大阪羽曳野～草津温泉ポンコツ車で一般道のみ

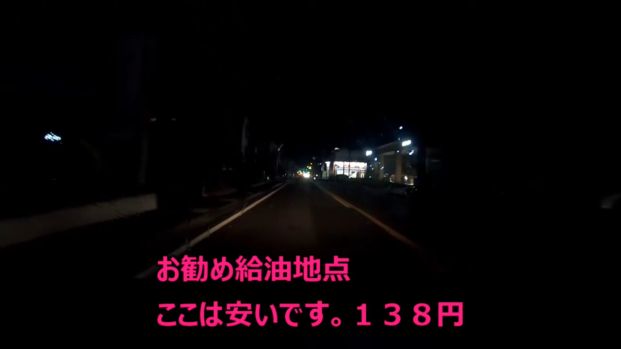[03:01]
さてもう真っ暗になってしまいました。
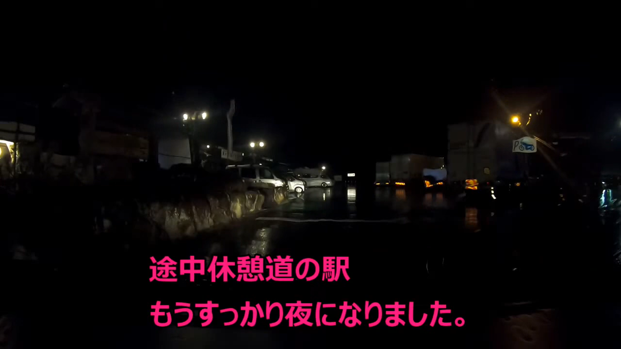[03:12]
今日は草津まで行くつもりだったんですが、ちょっと無理みたいですね。途中に道の駅があるので、ここで少し休憩していきました。
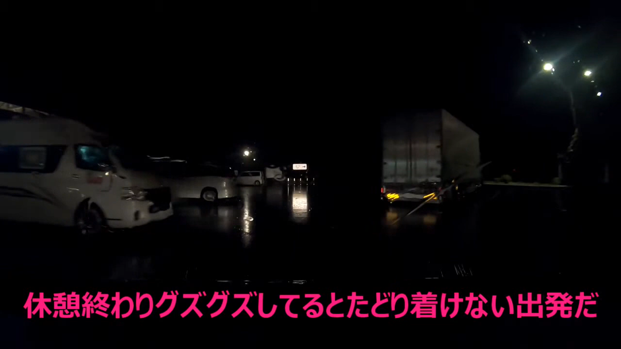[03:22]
もう道の駅も閉まってますね。
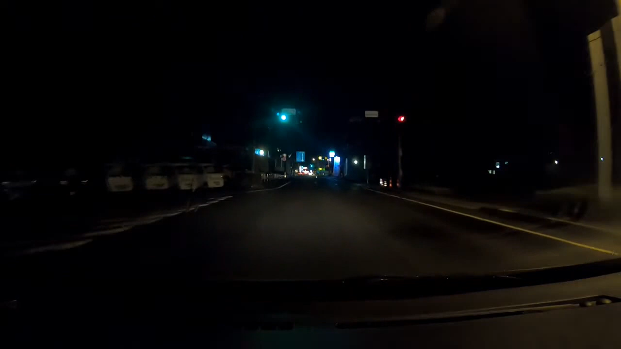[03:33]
道の駅は早く閉まるので、食べるところも食べそびれる恐れがあります。
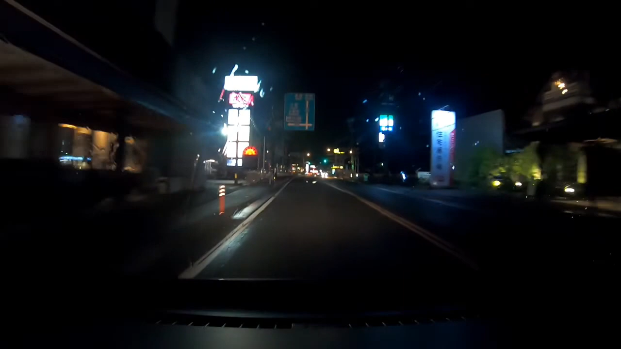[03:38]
さあもう真っ黒です。
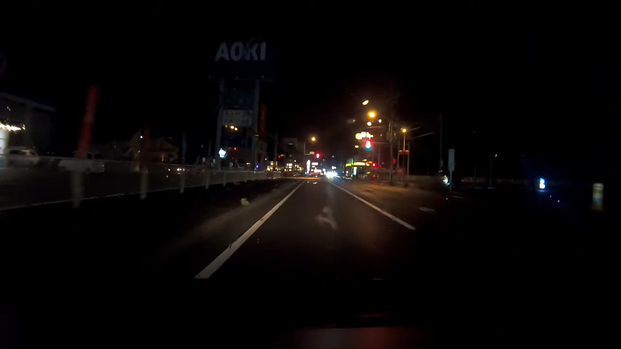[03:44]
ここらでどっか泊まる方法を考えなくてはなりません。車中泊でもいいのですが、ちょっときついですね。なので安いビジネスホテルに泊まろうと思います。